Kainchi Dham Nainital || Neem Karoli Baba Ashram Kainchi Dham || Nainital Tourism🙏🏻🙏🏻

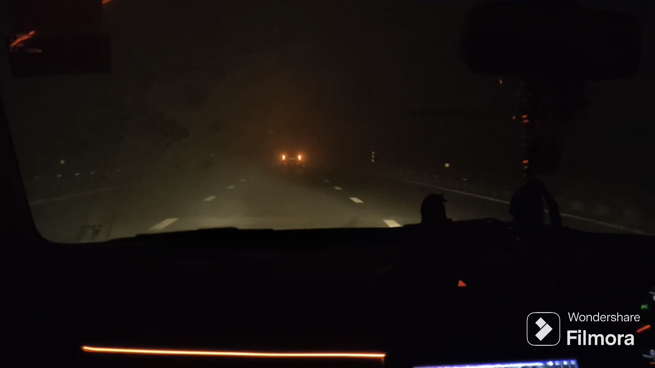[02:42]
तो सर भाई लाइट बंद करो एक बार, देखो भाई देखो, ये तो कैमरे में थोड़ा ठीक दिख रहा है भाई। 200 मीटर का आगे नहीं सकते क्या चल रहा है?
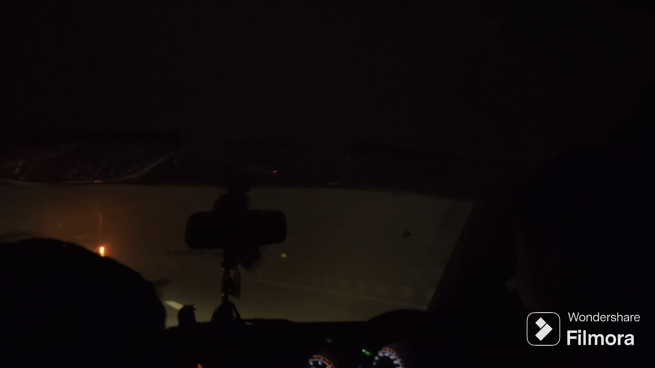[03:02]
देखो जीरो विजिबिलिटी हो चुकी है भाई, बिल्कुल ही जीरो। ये देखो दिख नहीं रहा उस साइड है क्या आखिर भाई, आओ तो देख कर आना सारे भाई, आओ तो देख कर आना भाई।
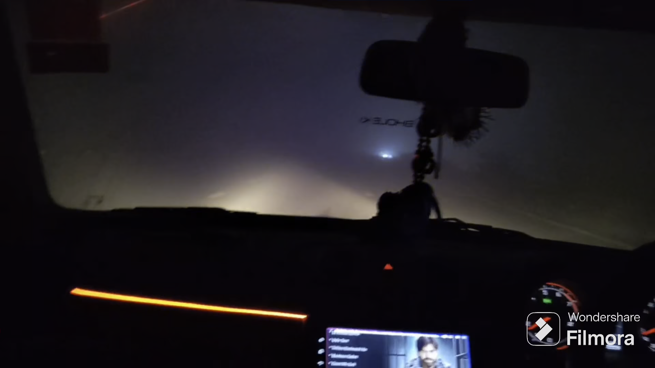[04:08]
मतलब मर तो क्या ही गए थे भाई, कोहरा ही कोहरा। दिखाते हैं भाई आगे का हाल आपको भाई, वो ज्यादा फोग हो गई थी बहुत ज्यादा, और आगे वाला भी बंदा भाग गया था जिसके सारे में चल रहे थे।